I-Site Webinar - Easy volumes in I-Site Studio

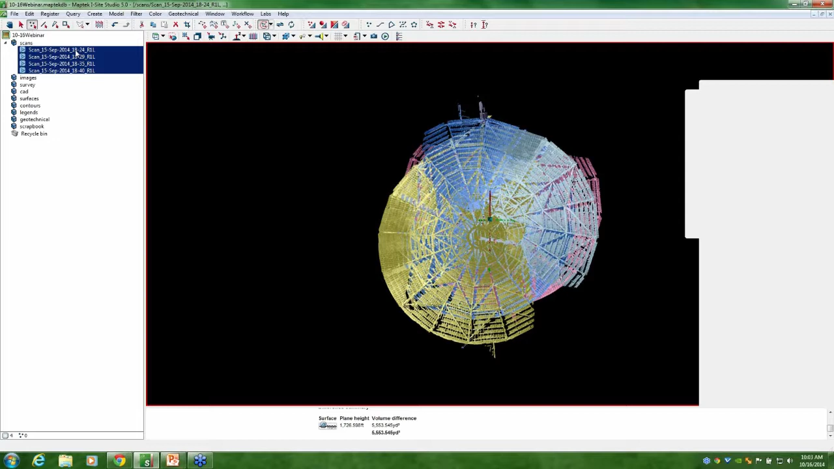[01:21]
So basically the process for that, especially because we just need them to be relative to each other, is picking one scan that's going to kind of serve as our master scan. So for argument's sake, I'm just going to go ahead and pick this first one right here. So I've got everything colored differently so I can see what I'm moving. So I'm going to go ahead and move this second one into place.
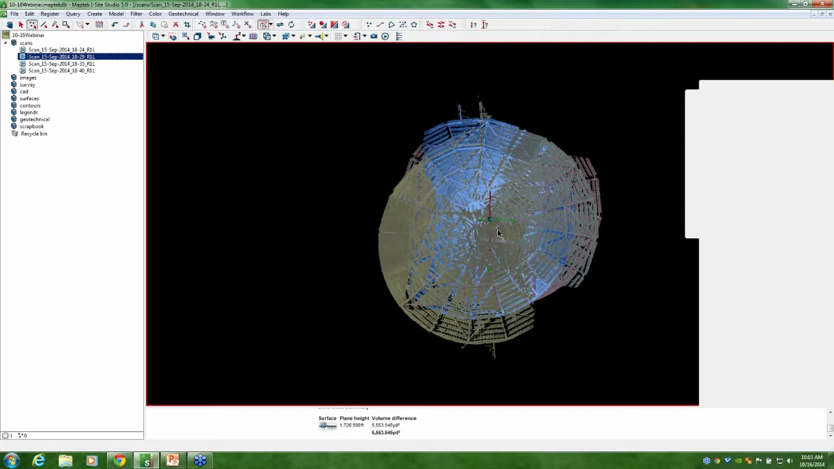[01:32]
And what I've got open right now is this freehand manipulation tool. And I'll go ahead and bring that up to the top so you guys can see what I'm doing. So this button right up here along the top starts this up. And then basically what I can do with this data from here is I can click on any one of these axes and rotate the data around,
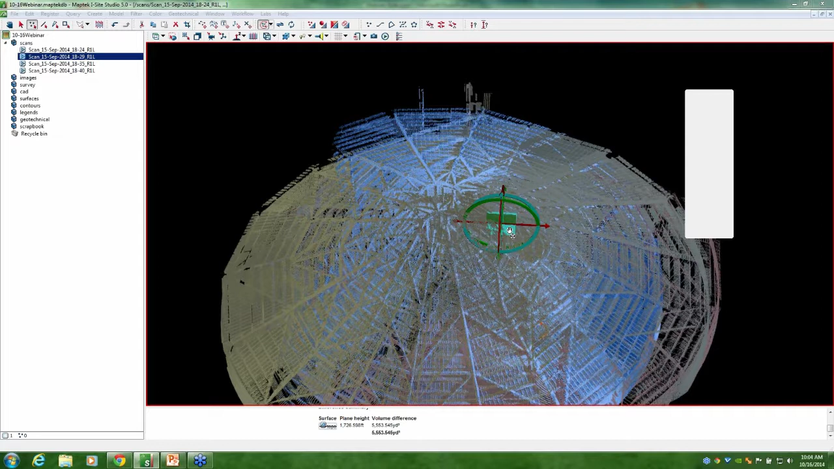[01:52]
which it looks like it's all pretty much level, so I don't want to rotate it. What I am going to do, though, is just move it into place. So let me make sure I know which one I'm moving it to. Perfect. Perfect. We're going to lock it on over there. That's pretty close.
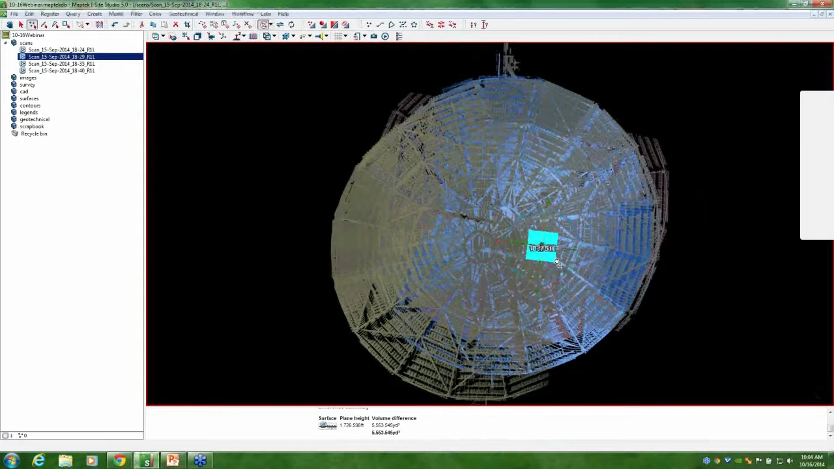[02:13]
Let's see if we can fine-tune that a little bit. All right. I'm going to grab my secondary one here. That one needs a little bit more movement.
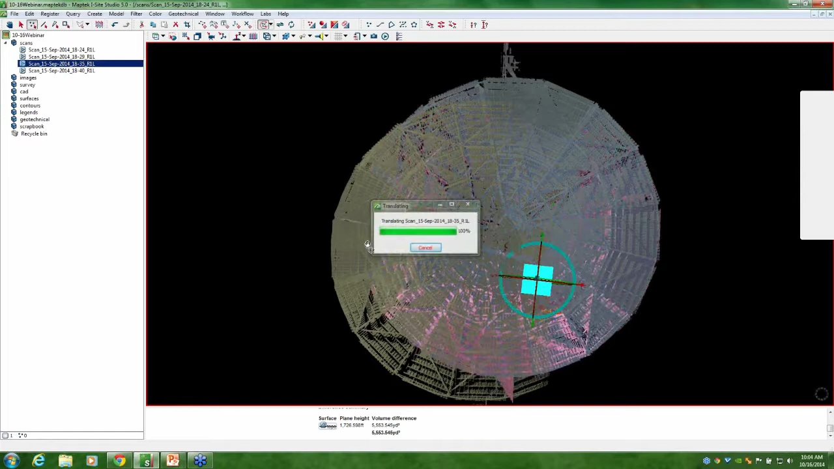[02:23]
So you can see how having them colored individually definitely makes it a lot easier. And right now I'm selecting this little square down here.
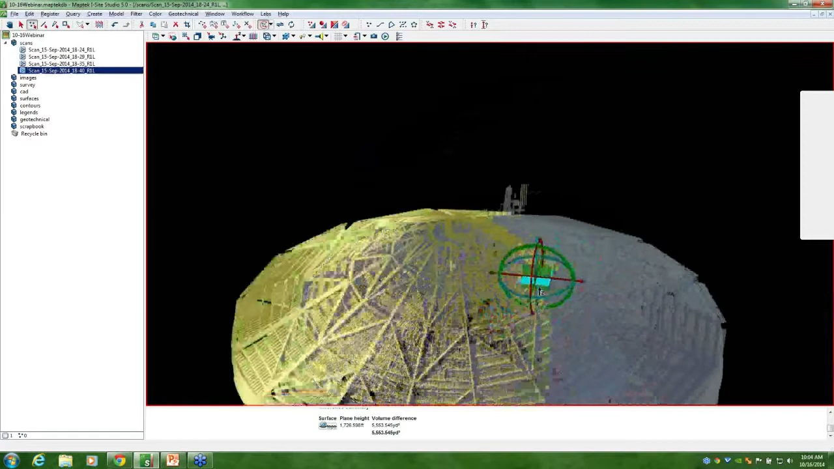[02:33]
And that, if we zoom in here, you can see that's on the, you know, on the X and Y axis.
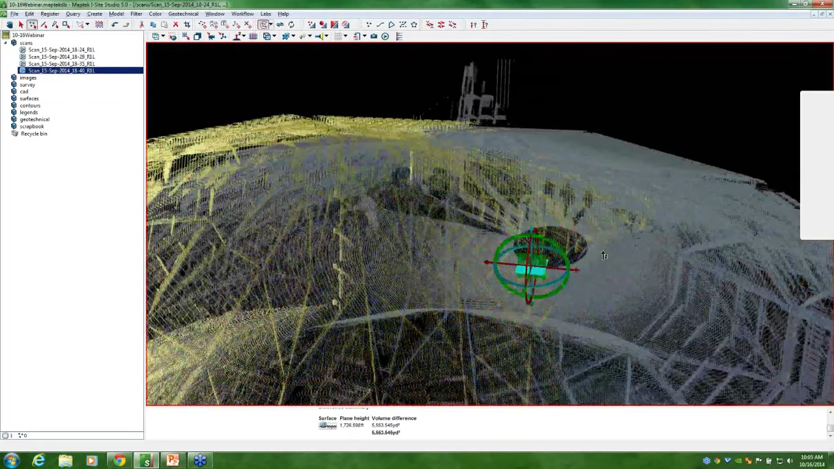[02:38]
So I'm not actually changing the elevation at all. I'm really just moving these into place, you know, along the X and Y axis.
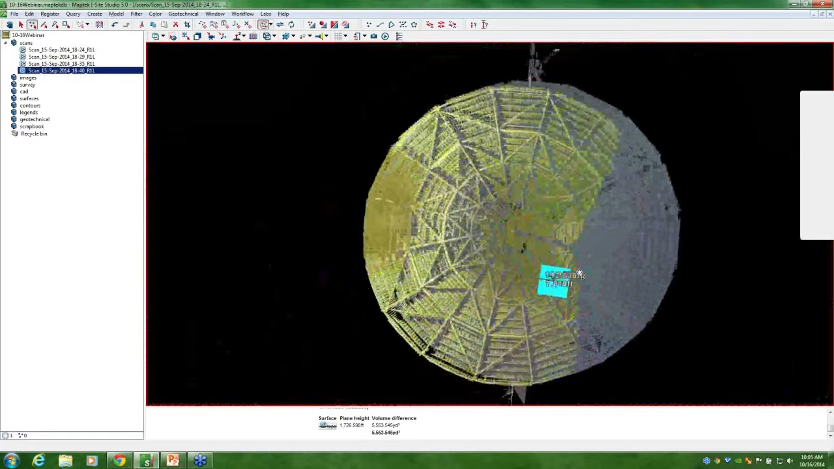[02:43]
And we'll deal with the Z here in just a second.
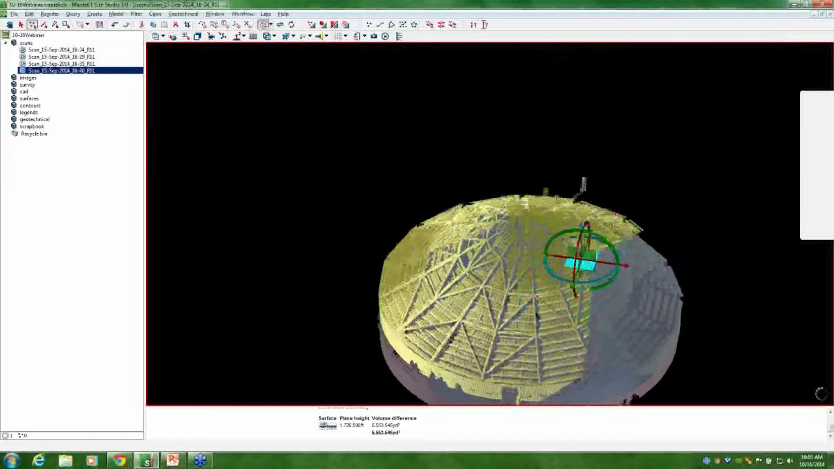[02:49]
So there's definitely some elevational issues here. So to handle that, I'm going to go ahead and just click on. And what I'm doing is I'm clicking with the center mouse or the scroll in the center of the mouse, the scroll wheel.
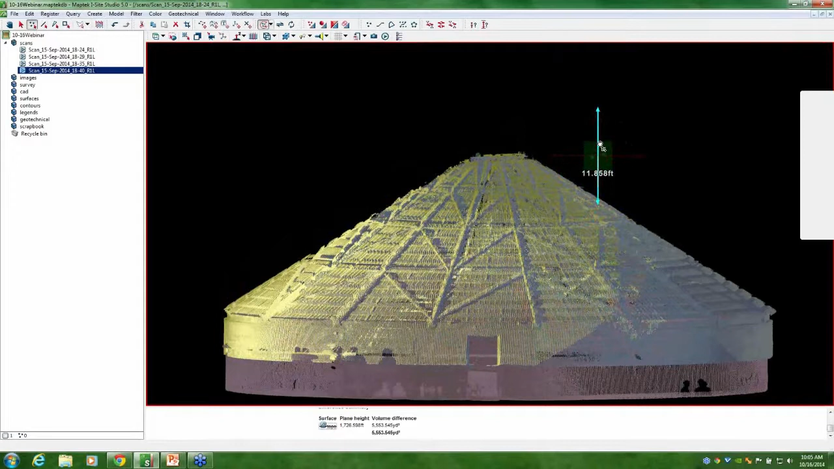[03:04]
And then that allows me to just move this into place, making sure not to have any extra scans selected on the side. So whatever's highlighted in blue over here is what I'm going to be moving.
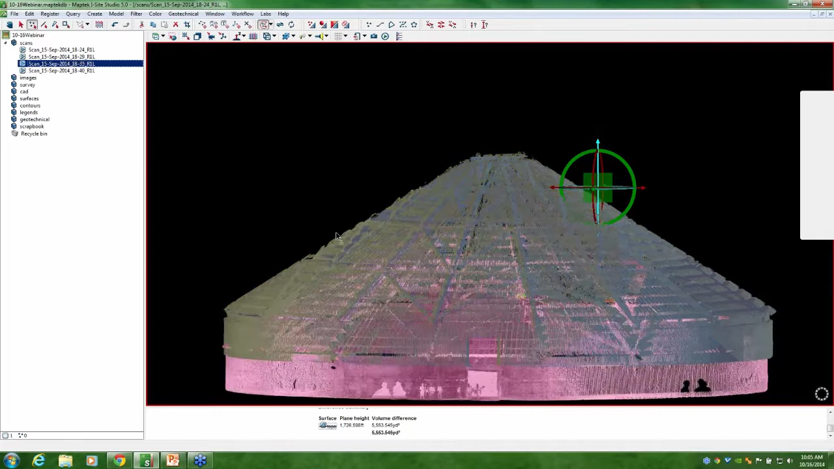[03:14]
So we just want to make sure that we're moving the appropriate stuff. Let's slide that up into place.
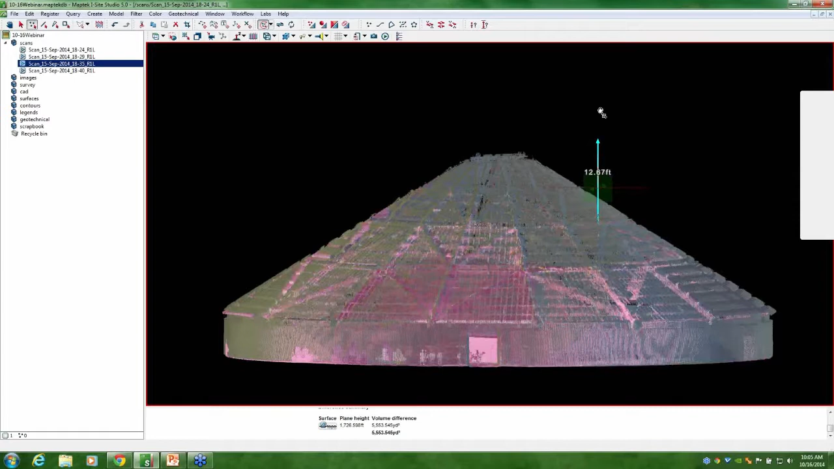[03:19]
And that's pretty close. I think global registration can take it from here.
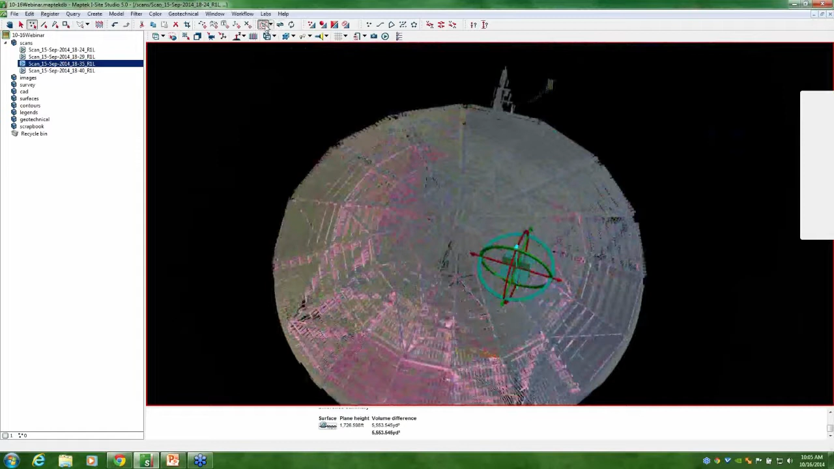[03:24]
So, again, since we didn't have any GPS coordinates and I moved everything to line up with this top scan, I'm going to go ahead and choose that as my fixed reference data.
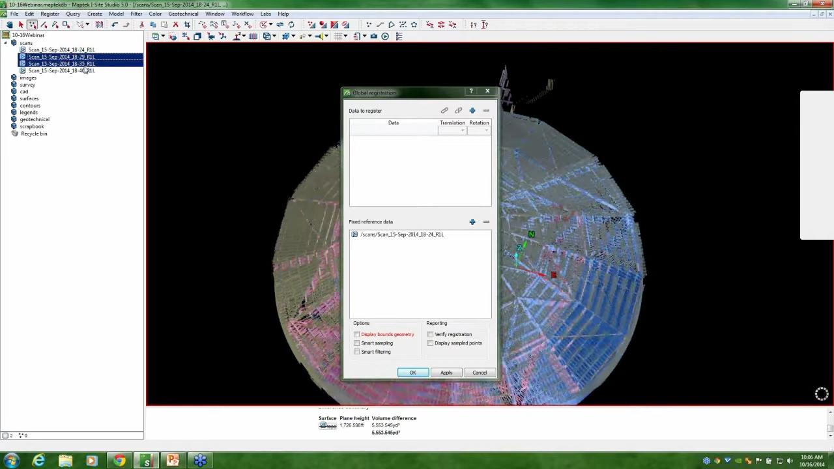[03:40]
So the information is not going to be in any specified coordinate system, but it's all going to be relative to itself. And this is a nice, tight, enclosed area, so there's lots of overlapping data.
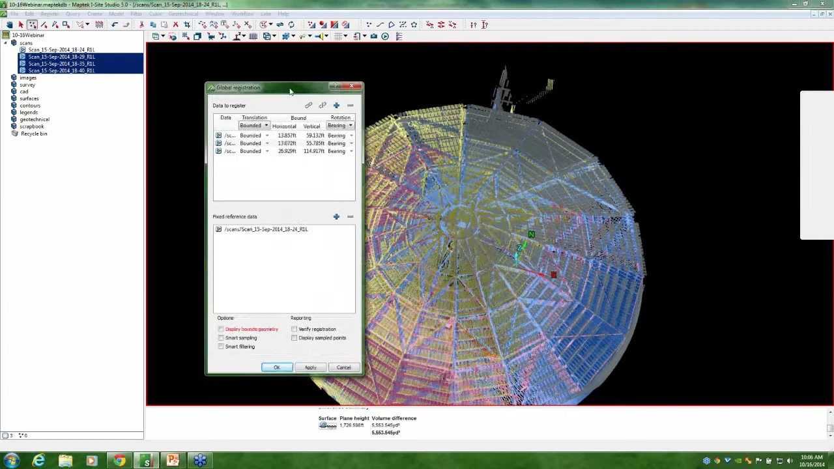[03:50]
So this process should snap into place pretty quickly. We'll go ahead and let that run.
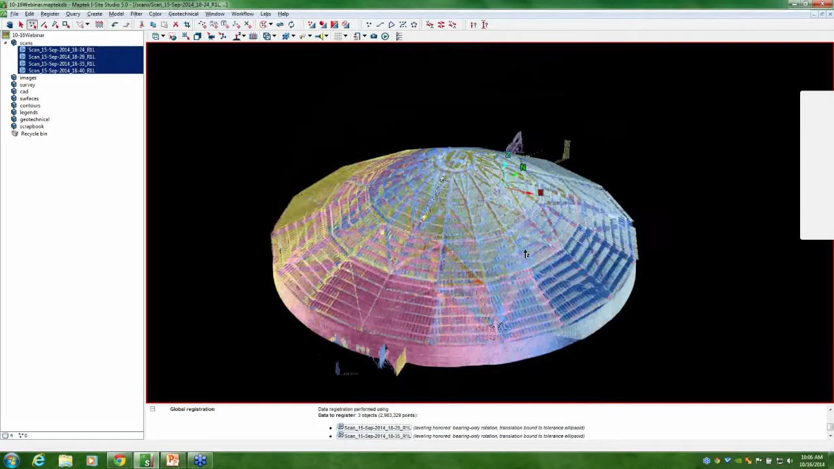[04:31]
Obviously, we just want to get the volume off the data inside.
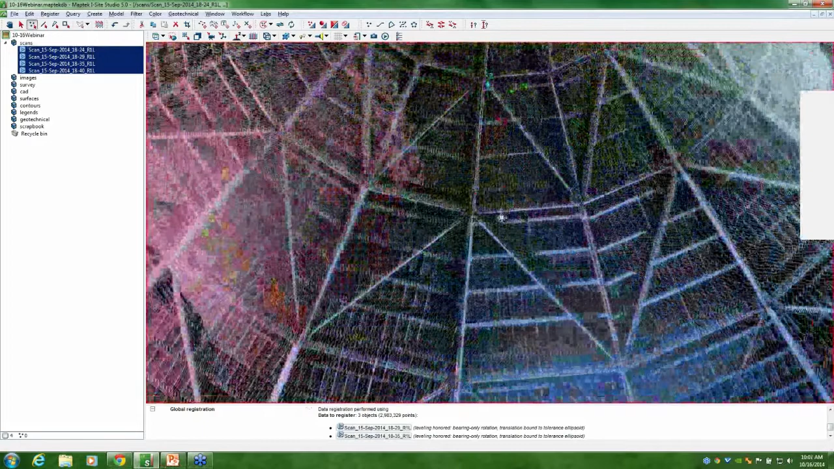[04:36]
So if I zoom in here, you can see that there's a pile in there, but we want to get rid of all the surrounding data.
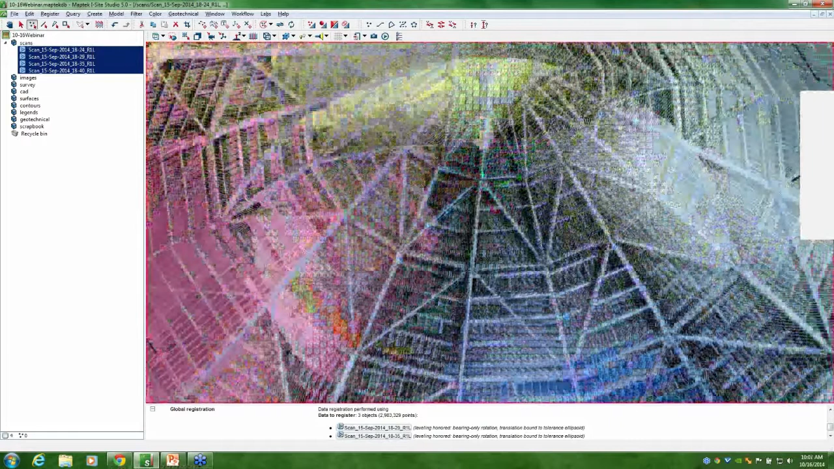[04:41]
So basically what I'm going to do, I'm going to get this to a point where I can see the stockpile inside.
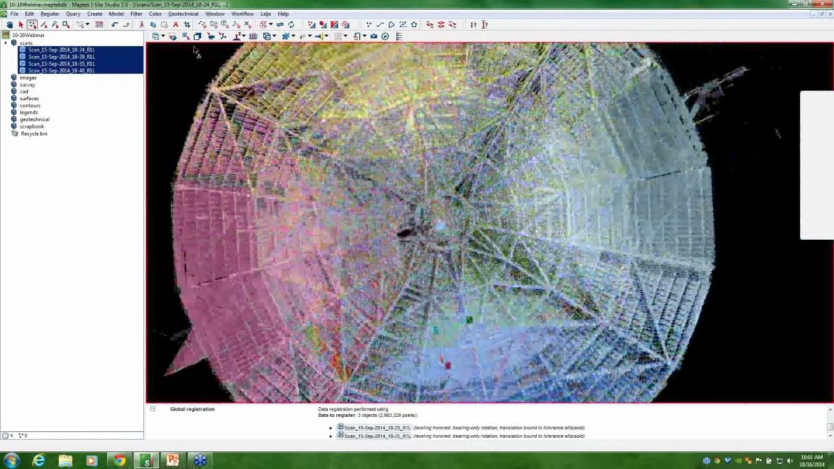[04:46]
I'm just going to make sure using kind of my
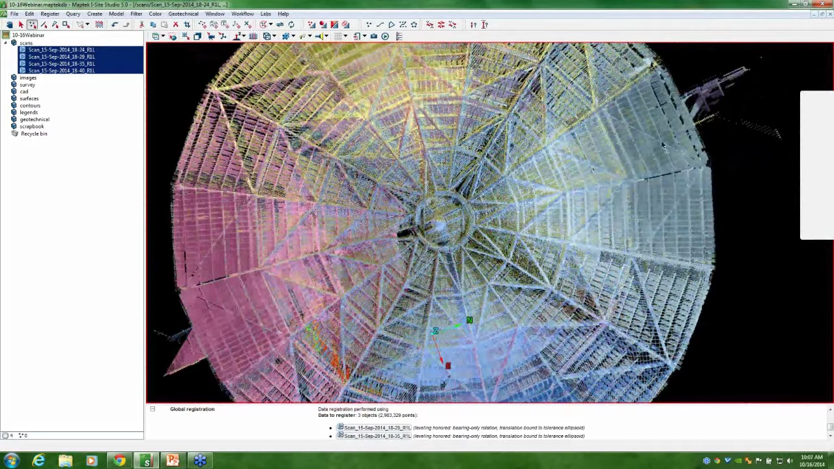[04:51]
polygonal selection mode that I select outside of the actual stockpile itself. Highlight that information.
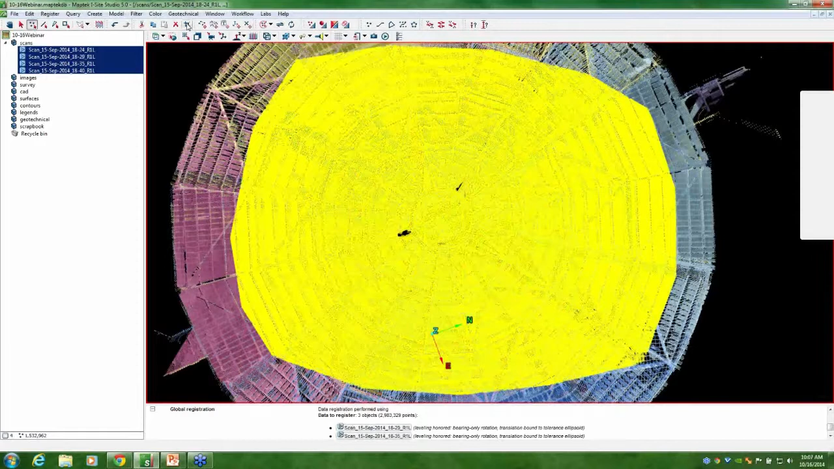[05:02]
And I'm going to crop the unselected objects. So that's going to get rid of everything outside.
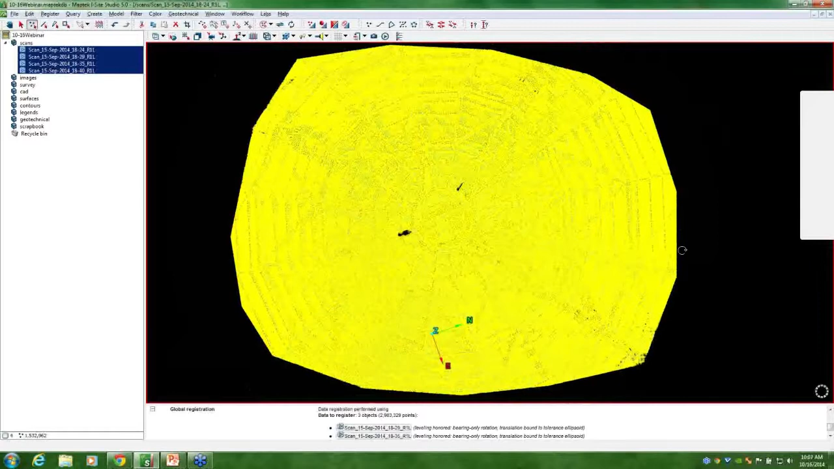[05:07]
There we go.
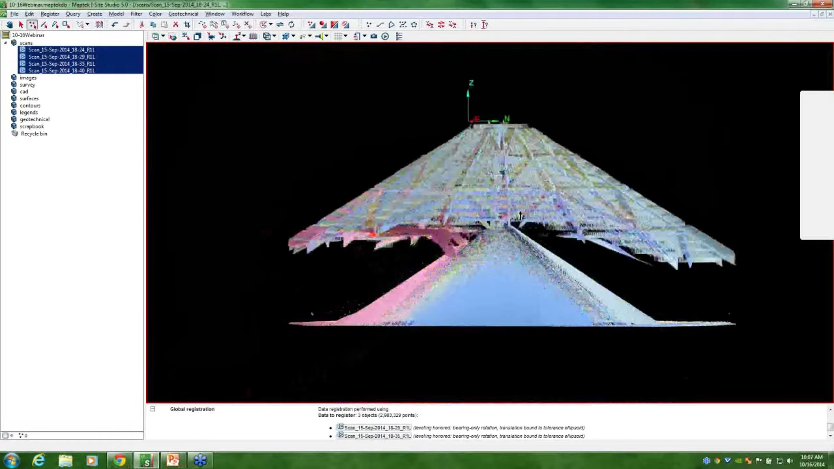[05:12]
All right. This can do a little bit better job. There's quite a bit of dust here, as you can see, so we'll need to make sure we do a good job of getting rid of that.
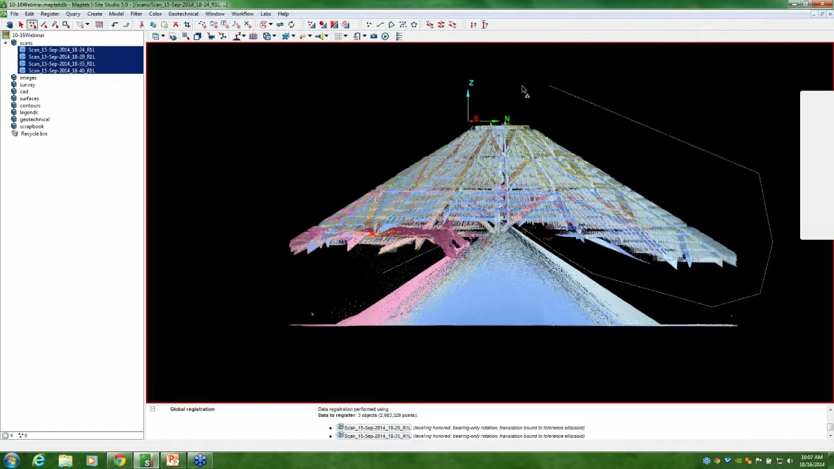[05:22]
Come in here. I will definitely run a snow and dust filter, but we can certainly select some of it from that view.
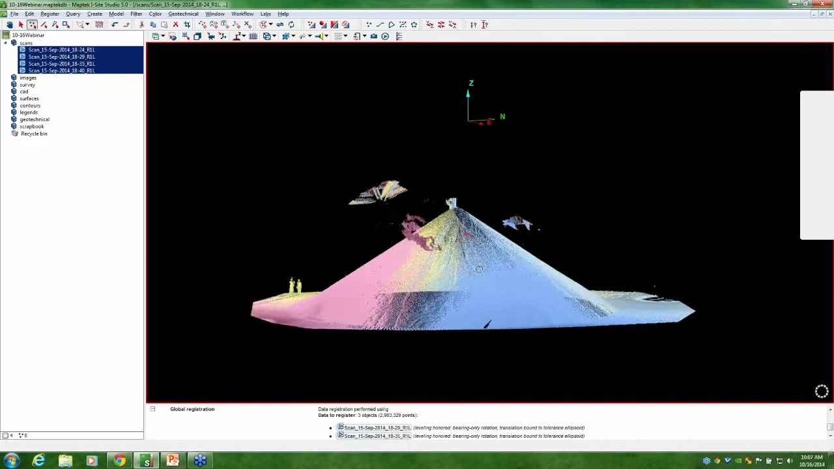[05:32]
All right. And by just rotating it around and looking at it from a few different perspectives,